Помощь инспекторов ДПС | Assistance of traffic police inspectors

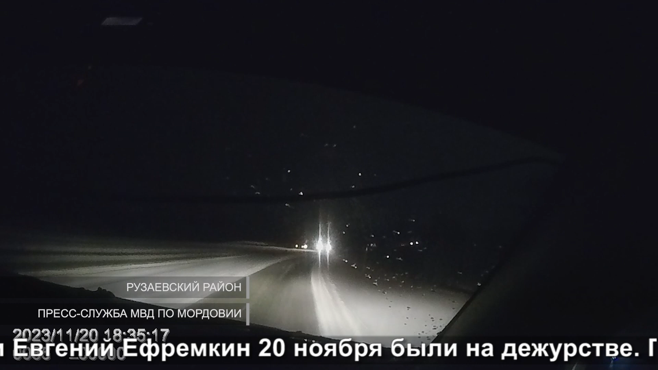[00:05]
При патрулировании автодороги Саранск-Крузаевка около поворота на поселок Левжи они заметили на обочине Ладу-Калину, которая стояла с включенной аварийкой. Ефремкина и Макеев остановились, чтобы выяснить, не нужна ли помощь.